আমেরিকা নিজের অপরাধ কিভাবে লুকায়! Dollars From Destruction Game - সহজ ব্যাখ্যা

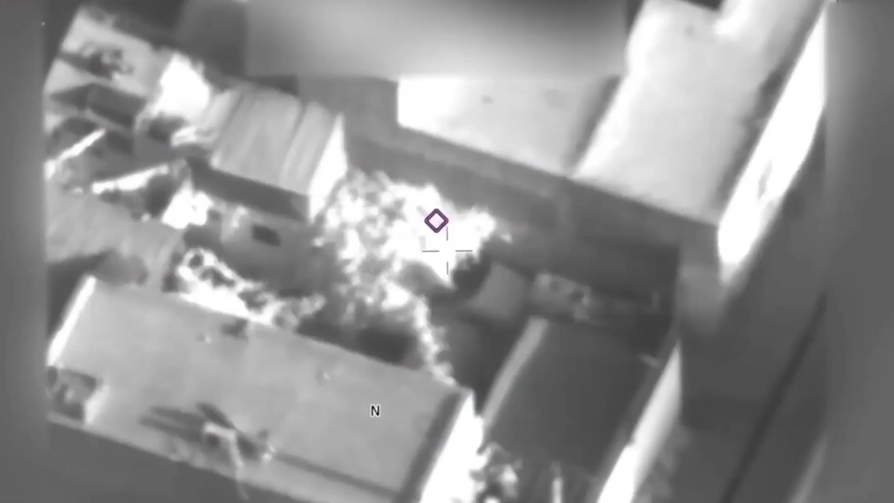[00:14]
গত বছর এই লোকটাকে আফগানিস্তানে ড্রোন দিয়ে এয়ার স্ট্রাইক করে আমেরিকা মেরেছে।
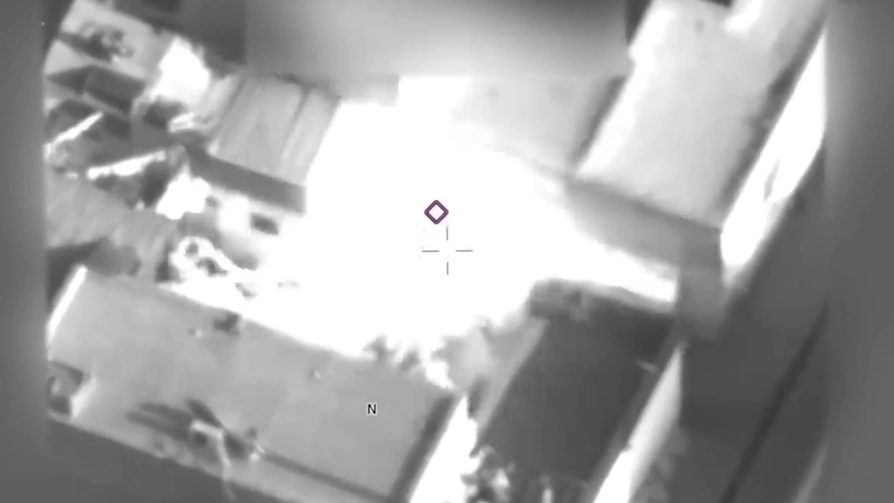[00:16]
উই হ্যাভ কিল দিস বাস্টার্ড। আচ্ছা, ড্রোন জানো তো?